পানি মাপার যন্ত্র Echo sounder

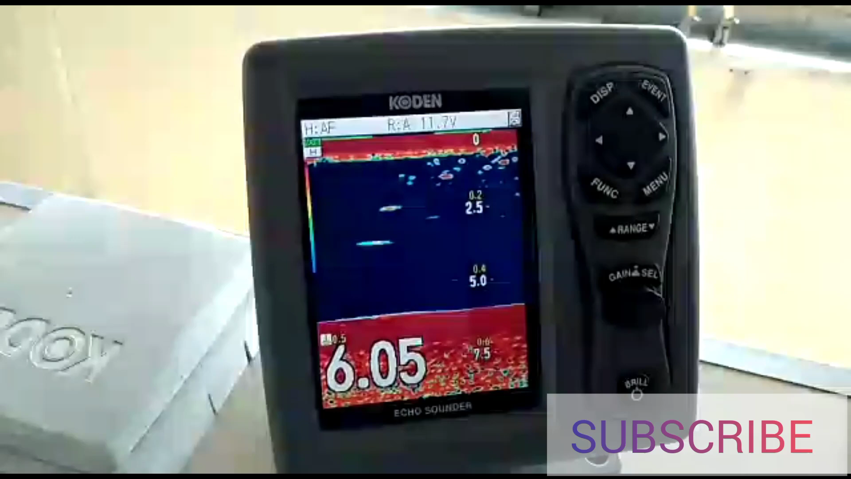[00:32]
फानी माँ फार्जांत्र, एटे सहाओ जे, जाहाजे तलादे शे,
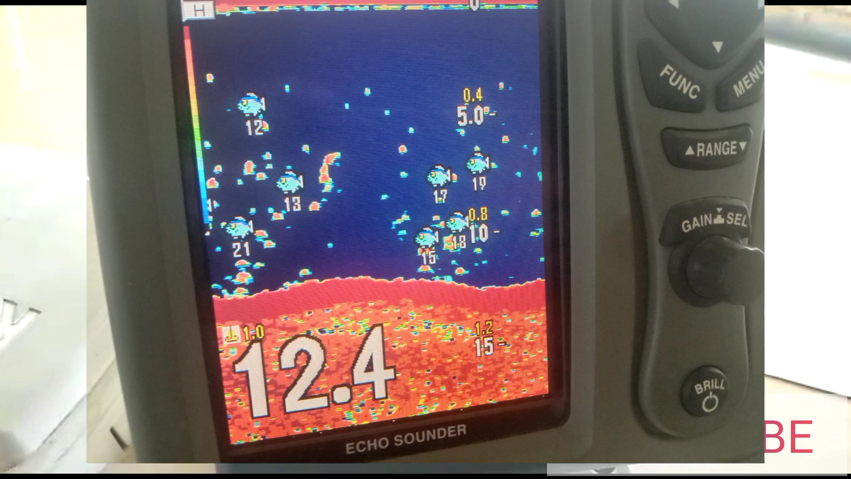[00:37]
कोई मीटर फानी आसे बुजा जाए, बड़त माने एकाने 100 मीटर फानी आसे,